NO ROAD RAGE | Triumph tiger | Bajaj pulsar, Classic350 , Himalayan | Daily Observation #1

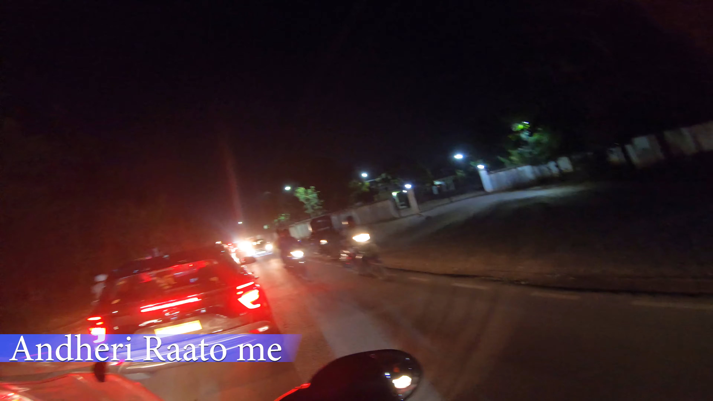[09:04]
Provided they give me some space. Not letting me go.
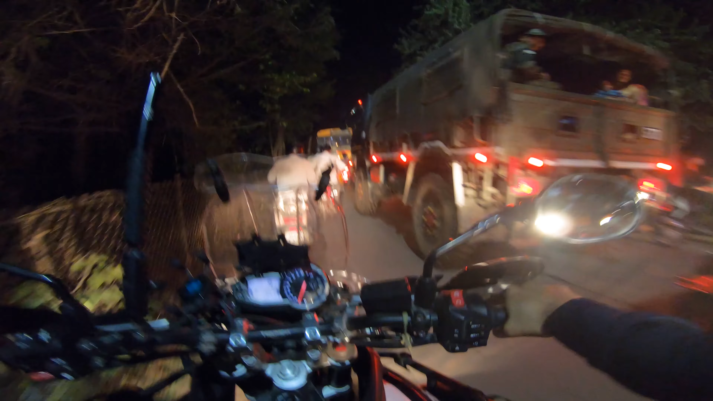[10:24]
okay off road chal raha hai this auto wala not mane ga yaar yeh dhe ko hikanta hai re
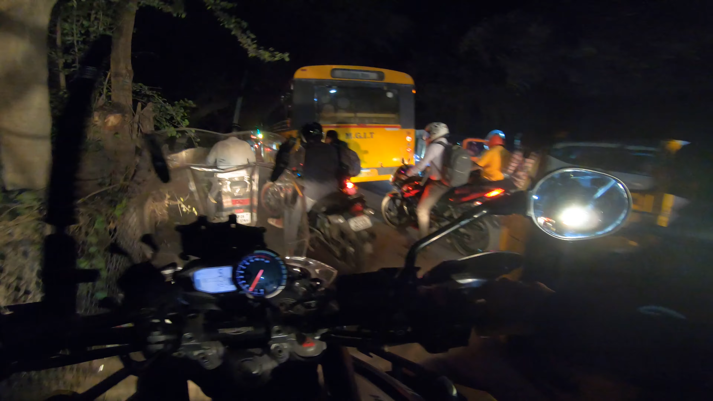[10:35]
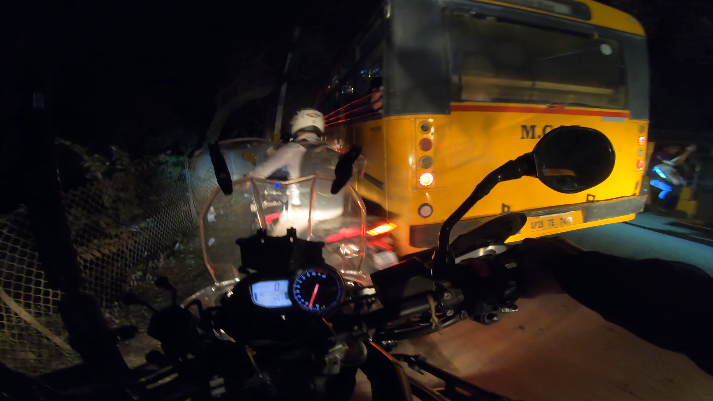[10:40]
chalo chalo chalo chalo chalo i think we can go we can go from there ah we are back on road